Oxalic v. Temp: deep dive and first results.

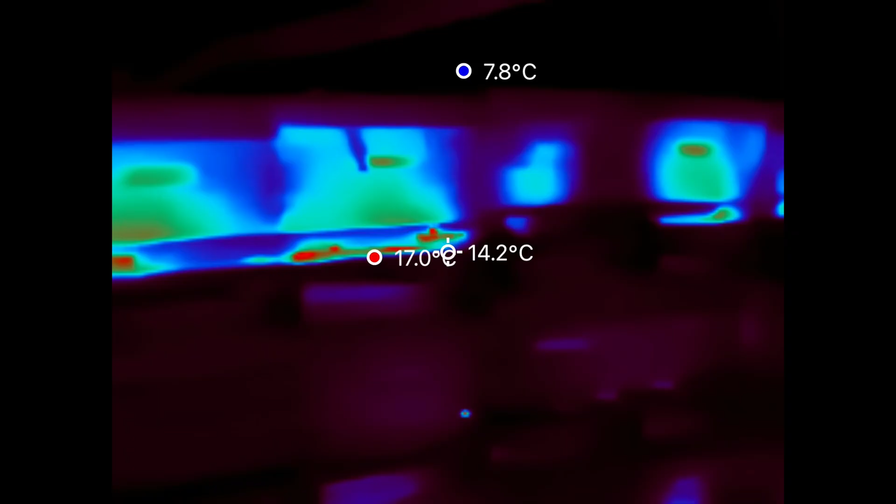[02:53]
ones in our interdor oxalic treatment look how hot they are so what's going on so then we map that to
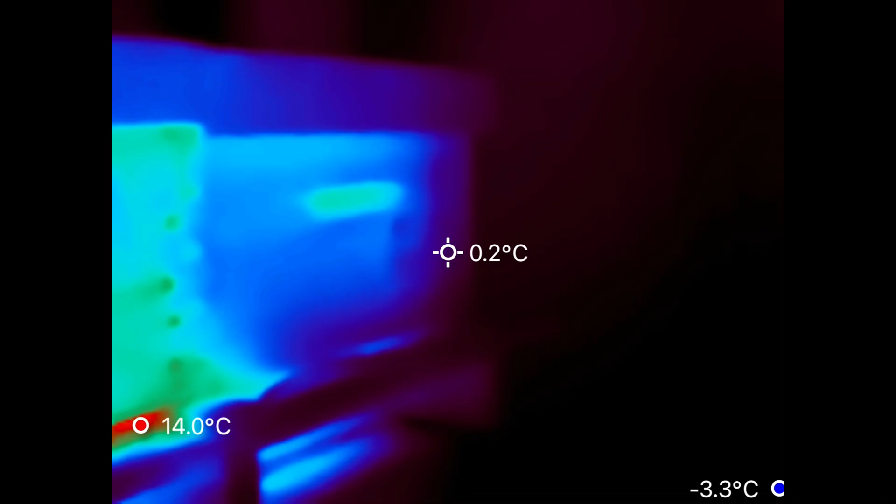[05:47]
On screen: spot 0.2°C, max 14.0°C, min -3.3°C
that one at the end that's
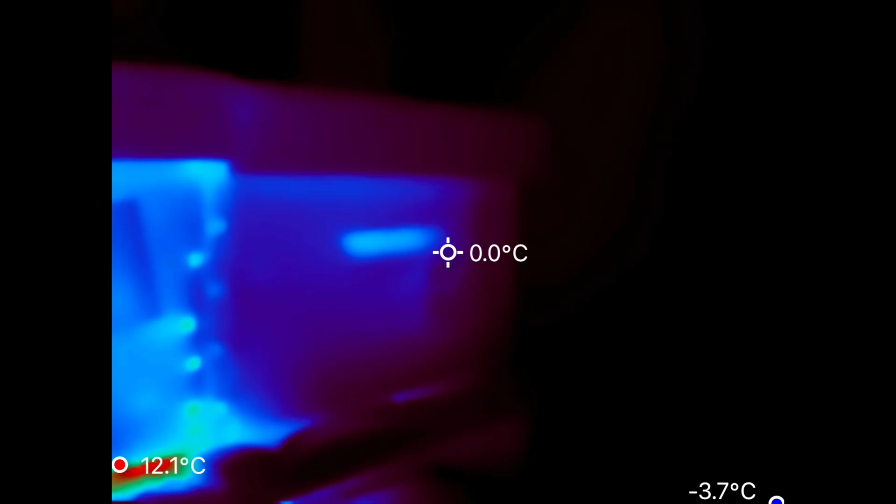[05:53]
On screen: spot 0.0°C
oxalic next uh vapor the one next to it quite a bit warmer by contrast you can see is glycerin plus oxalic this one i mean there's b where you see the cluster at the very bottom
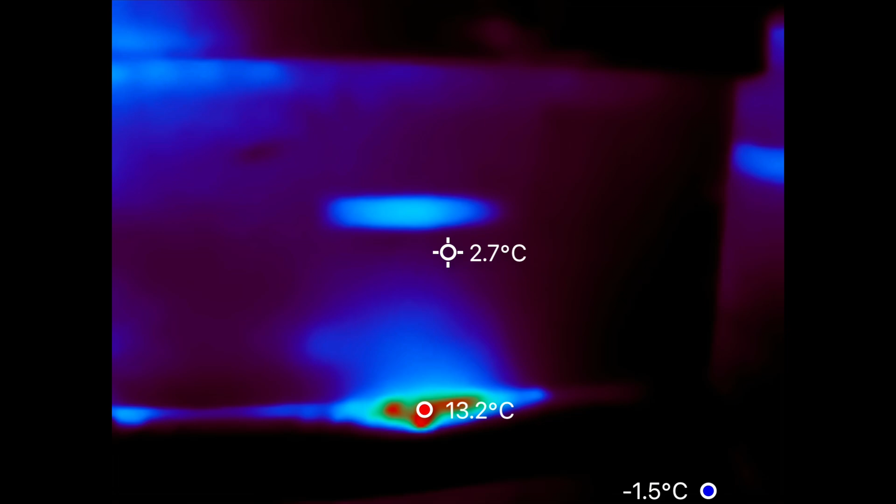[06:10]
On screen: spot 2.7°C, max 13.2°C
is warm but the box itself is cooler
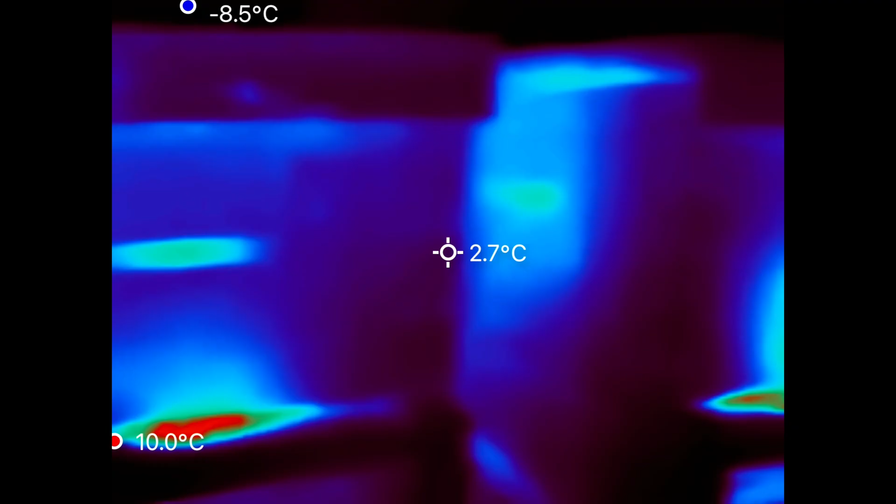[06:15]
On screen: spot 2.7°C, min -8.5°C
and that is sham glycerin plus oxalic a little
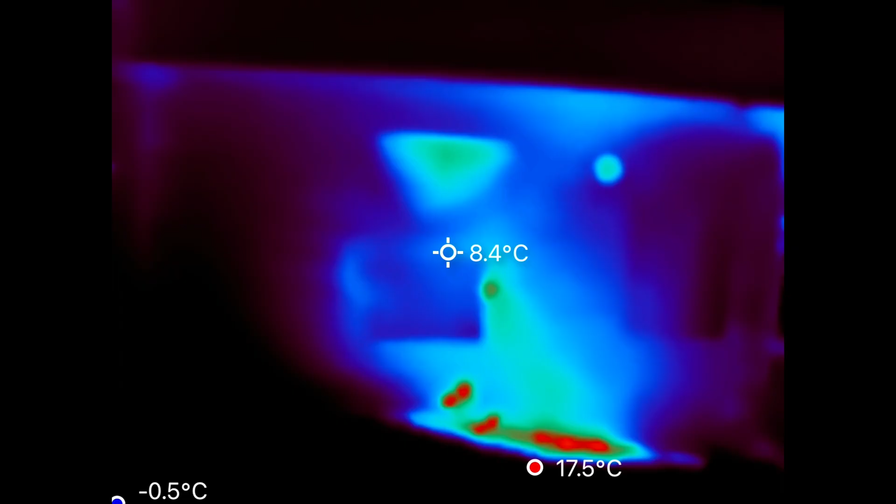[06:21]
On screen: spot 8.4°C
bit warmer oxalic vapor quite content
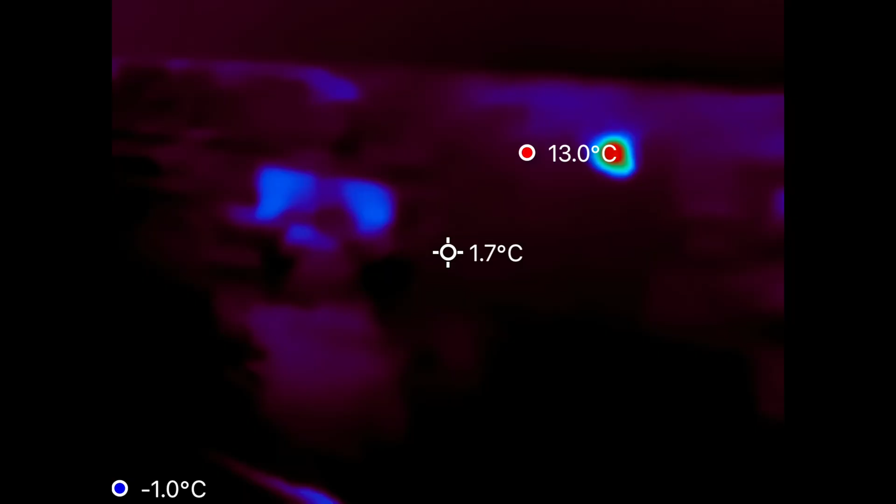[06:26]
On screen: spot 1.7°C, max 13.0°C, min -1.0°C
glycerin plus glycerin plus oxalic this one
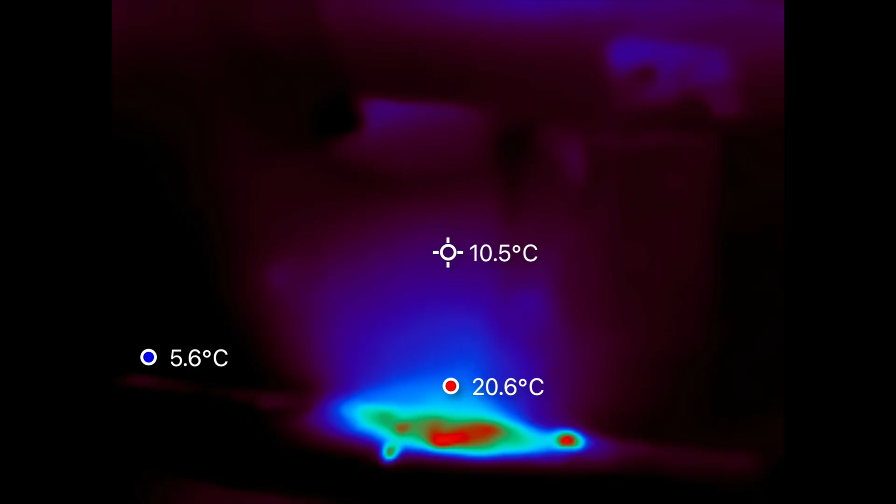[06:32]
On screen: spot 10.5°C, max 20.6°C, min 5.6°C
and nothing too concerning glycerin only about the same that one there you can see
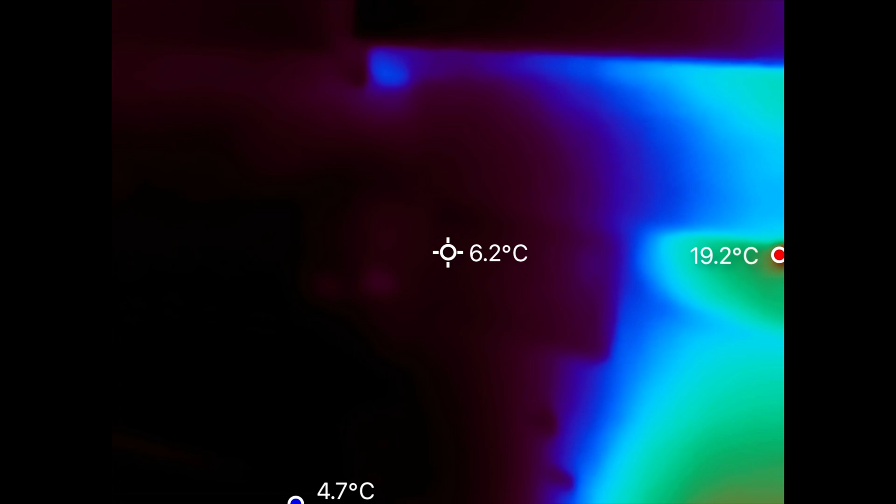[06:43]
On screen: spot 6.2°C, max 19.2°C, min 4.7°C
where i've centered on it now pretty quiet those are that's one we skipped next one we skipped over here
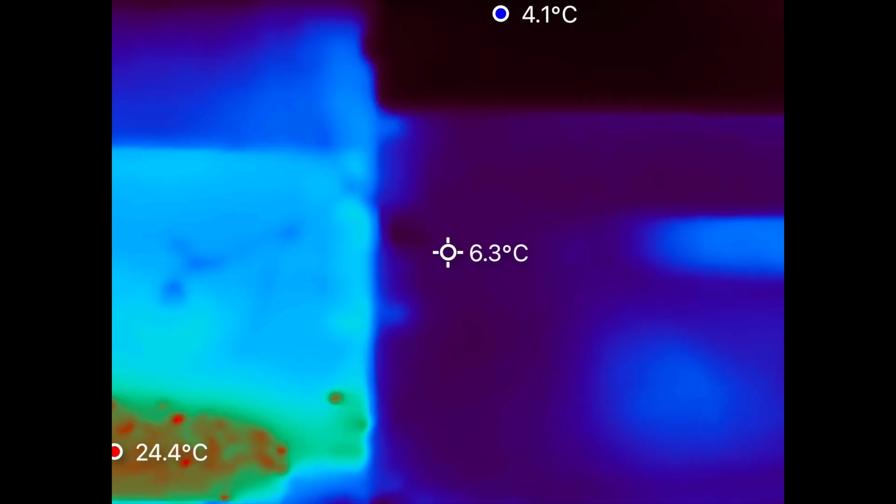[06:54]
On screen: spot 6.3°C, max 24.4°C, min 4.1°C
this is glycerin plus oxalic the belt the
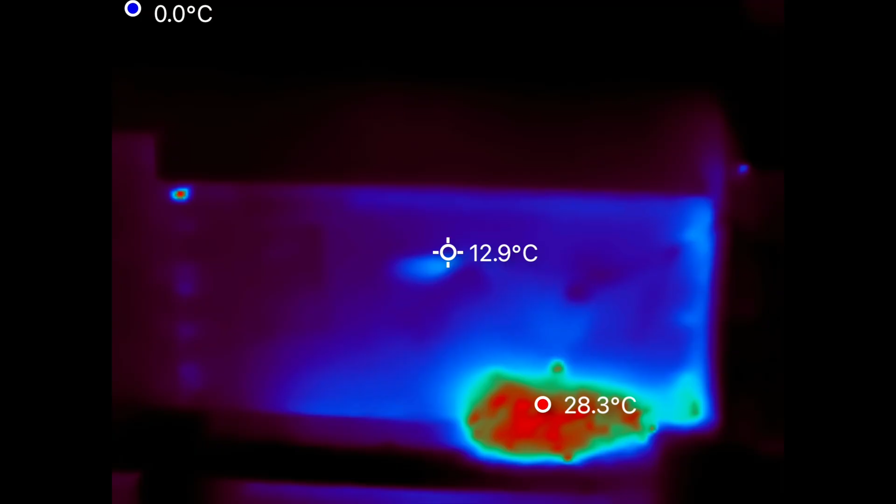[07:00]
On screen: spot 12.9°C, max 28.3°C, min 0.0°C
box is warmed up this one vape oxalic
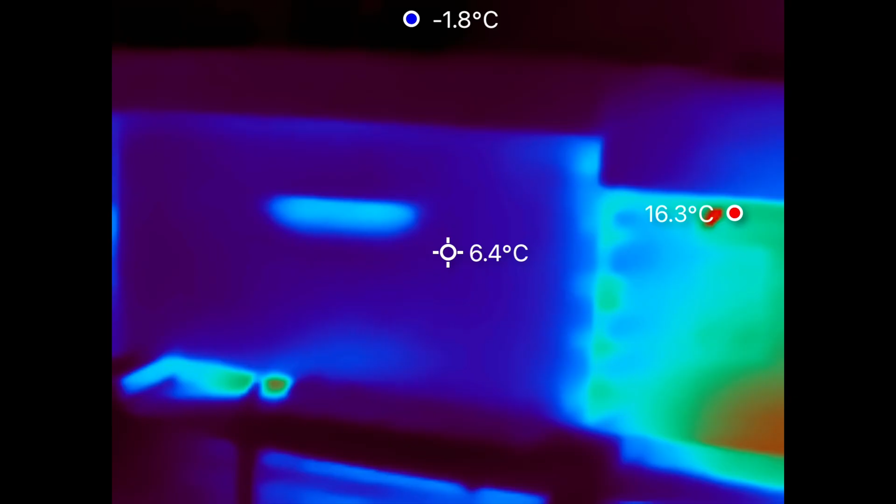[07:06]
On screen: spot 6.4°C, max 16.3°C, min -1.8°C
vapor not nearly as warmed up so that's interesting
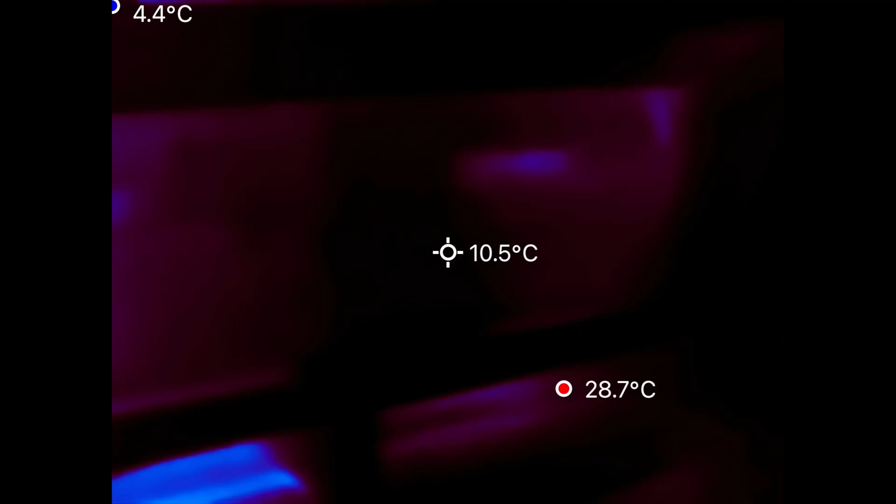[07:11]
On screen: spot 10.5°C, max 28.7°C, min 4.4°C
okay at the other end of the row we have glycerin only nothing too crazy going on there
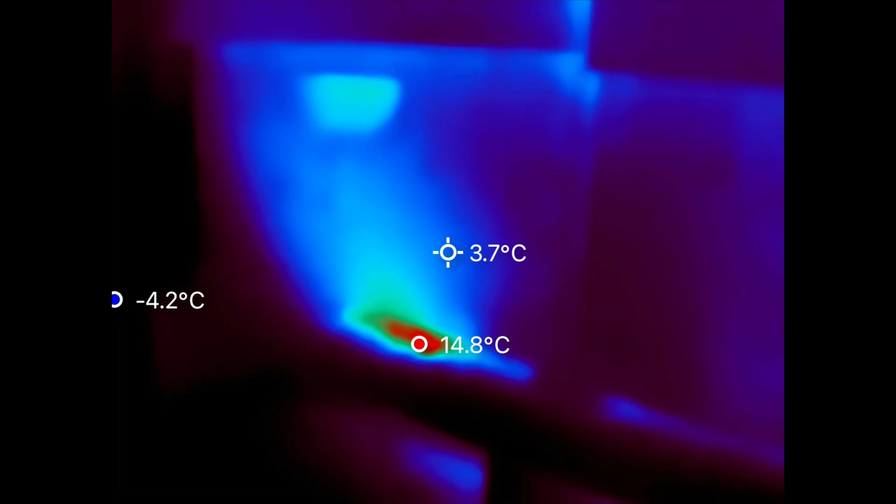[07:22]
On screen: spot 3.7°C, max 14.8°C, min -4.2°C
this one is a spade it
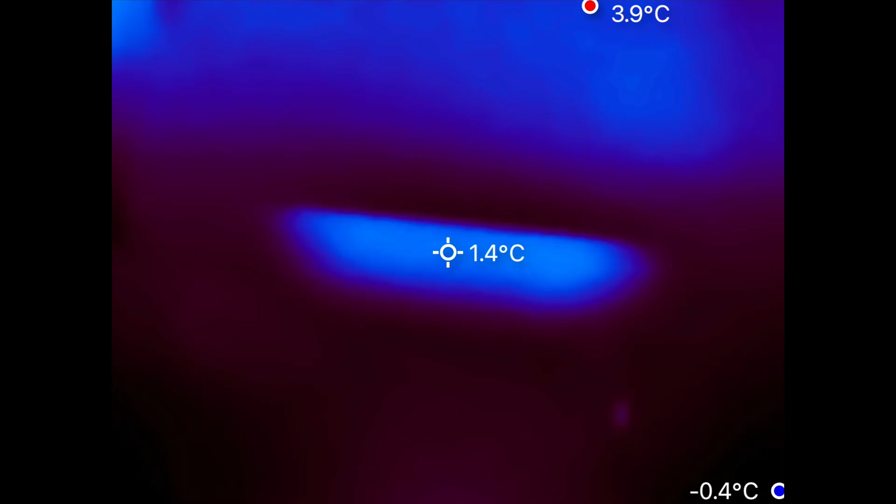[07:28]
On screen: spot 1.4°C, max 3.9°C, min -0.4°C
is that's sham so you say look at those two together
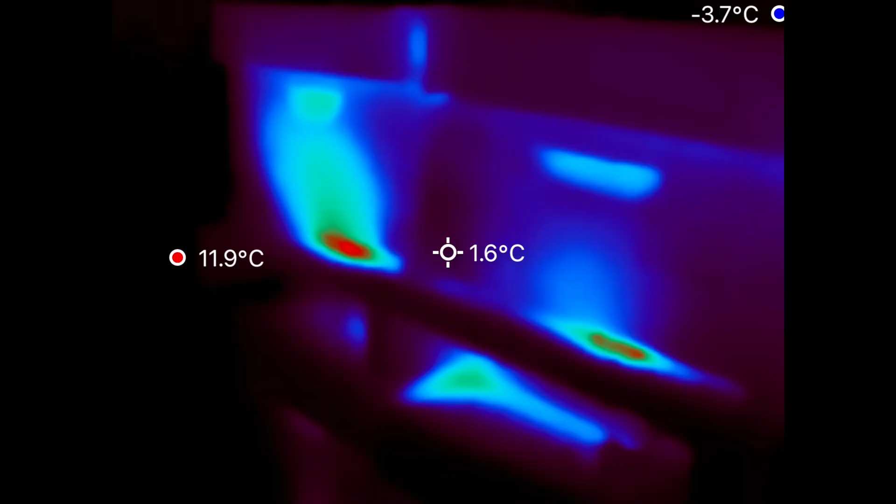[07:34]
On screen: spot 1.6°C, max 11.9°C, min -3.7°C
not a huge difference not a huge difference this one's a sham normal heat signature
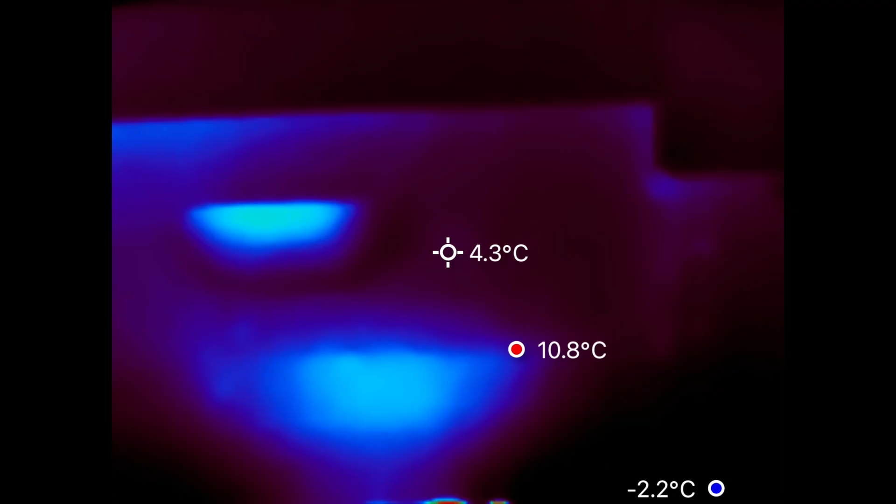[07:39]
On screen: spot 4.3°C, max 10.8°C, min -2.2°C
oxalic vapor normal heat signature glycerin only looks pretty normal
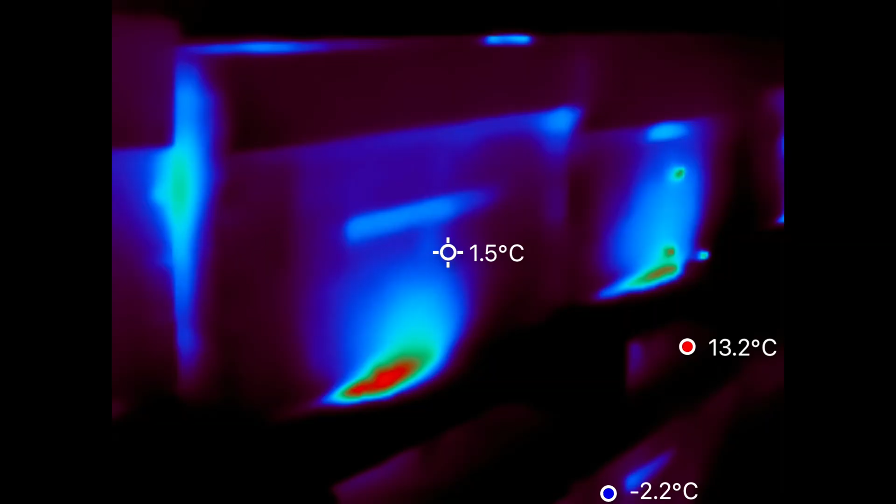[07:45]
On screen: max 13.2°C, min -2.2°C
and when you compare say as i look down the whole row now these hives to the ones just below them slightly warmer but nothing acute